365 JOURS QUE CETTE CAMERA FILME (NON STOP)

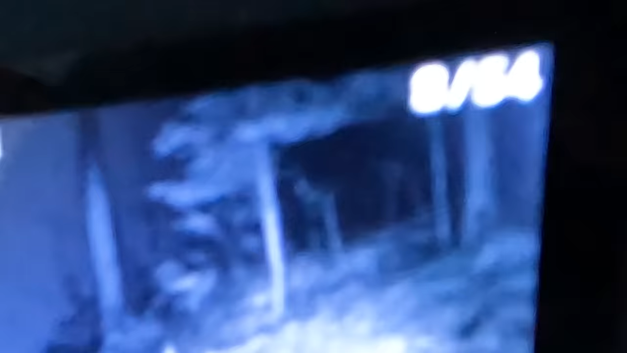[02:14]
Il y a eu 54 vidéos qui ont été prises.
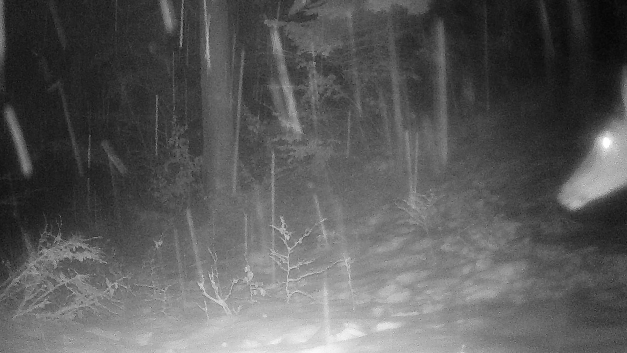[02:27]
Première photo et premier animal. Sur la droite, coucou. On voit clairement qu'il s'agit d'une biche, une petite biche. Il y a une vidéo qui s'est déclenchée.
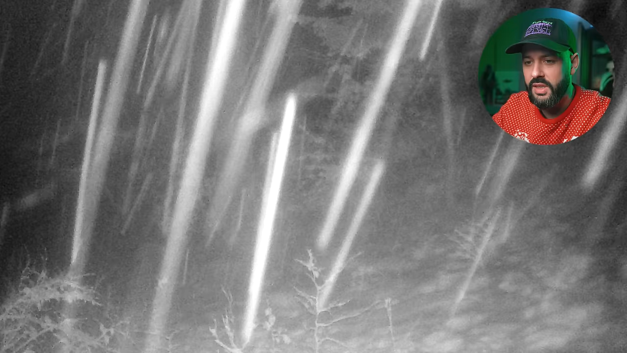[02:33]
Oh, regardez la quantité de neige. Bon, on est en plein Jura. Wow, comme ça neige.
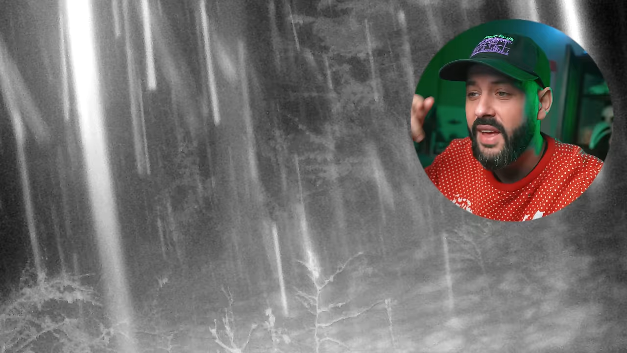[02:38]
C'est un truc de malade quand même. C'est beau, c'est beau.
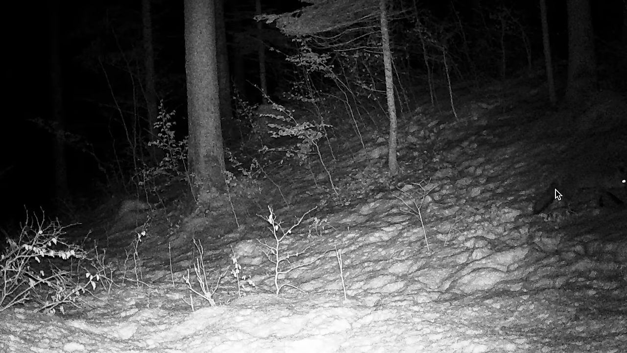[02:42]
Troisième photo et un animal, un renard qu'on voit ici à droite. En fait, il prend des photos puis après il déclenche une vidéo. On a eu juste la fin du renard. Mais c'est ouf tout ce qu'il y a déjà. Ah, photo suivante, on a une biche et une autre. Ok, trop bien. Et une autre. Ok, ok, c'est le festival des biches, quoi. Oh, du cerf. En fait, ok. Oh, waouh. Mais c'est trop bien. Ouais, il y a beaucoup de passages d'animaux. C'est vraiment un bon spot. Là-bas au fond, je pense. Ouais, tu vois. Tu vois ou pas? Là-bas, ça bouge. Ils repassent là-bas. Une autre nuit.
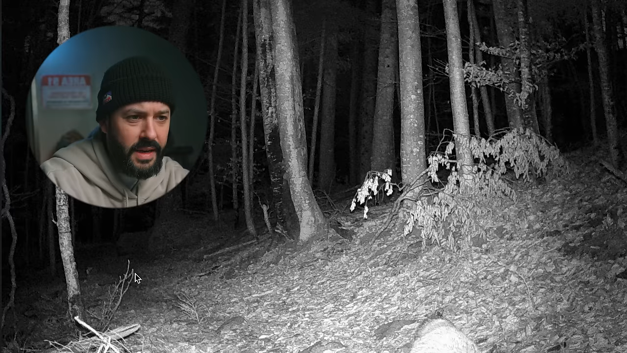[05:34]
Ça peut être un blaireau ou alors un renard. C'est difficile à dire, hein. On le voit là.
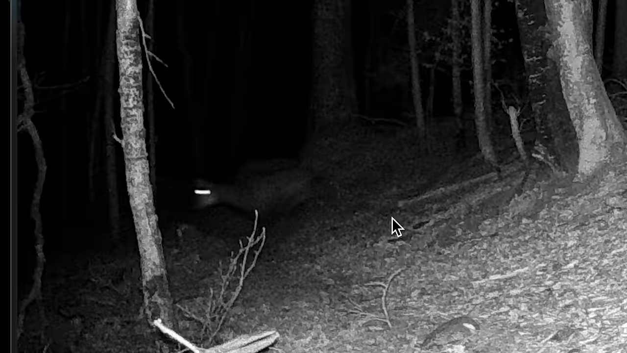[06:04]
Ah là là, c'est génial. Pardon, hein, mais moi, je kiffe ce genre de concept où tu découvres ce genre de scène. Un marcheur avec des bâtons.
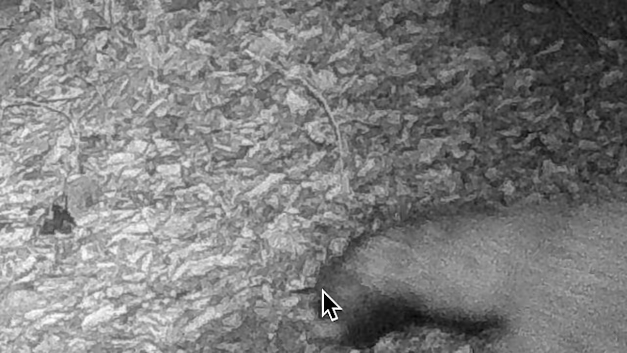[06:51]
Les renards reviennent au même endroit pendant des générations. On reconnaît avec les oreilles noires et la queue.
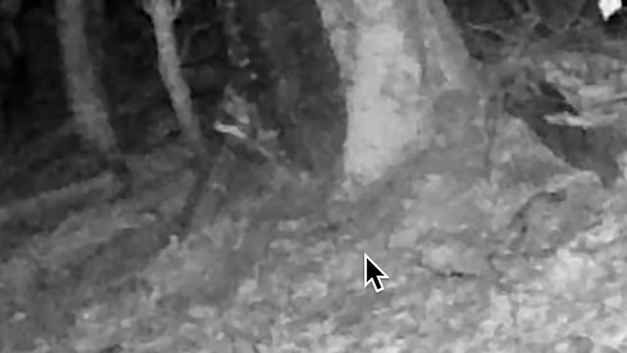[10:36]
On a un scarabée ici qui se déplace. Oh, regarde sur quoi je tombe, génial. Donc, chamois.
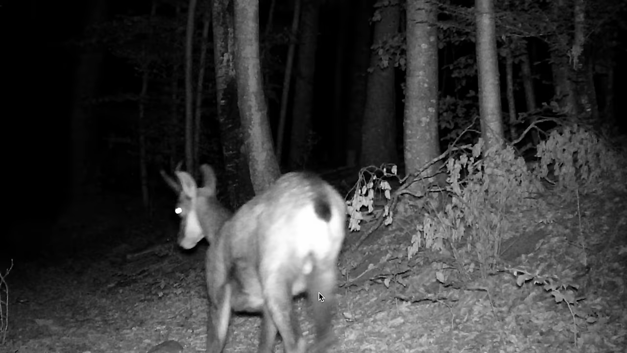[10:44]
Chill, tranquille, bon, en pleine nuit, hein. Il est minuit. Le renard. Il emprunte le petit chemin, il marque son territoire. Très cool. Tac. Et il repart, tranquille.
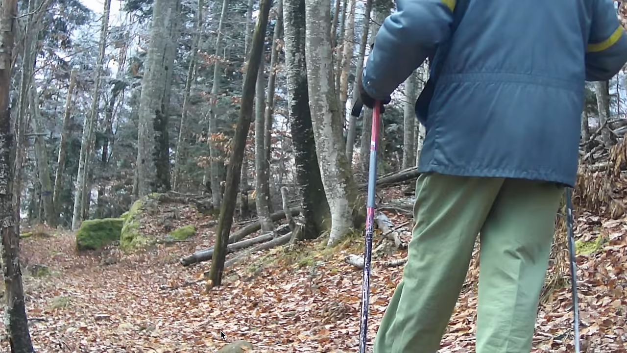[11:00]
Et là, on arrive en automne, on retrouve notre marcheur préféré. On le reconnaît à ses bâtons. Pour moi, c'est clairement... Et à sa démarche, c'est clairement monsieur. Ça faisait un petit moment qu'on ne l'avait pas vu. D'ailleurs, on ne l'a pas vu en janvier, en juillet, août. Marcheur.
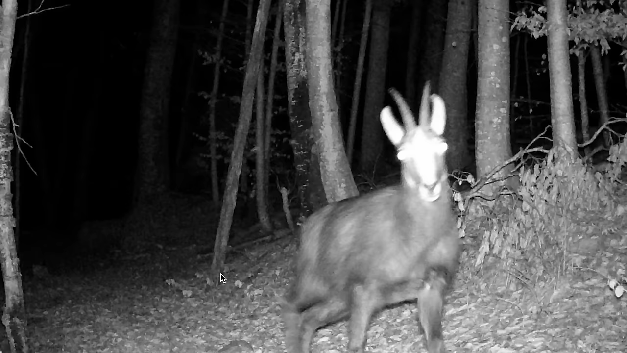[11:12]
Oh, encore. Et il a vraiment capté qu'il y a une caméra, lui. Je suis très content d'avoir ce chamois. Et ce qui est intéressant sur ce rush, c'est la brume.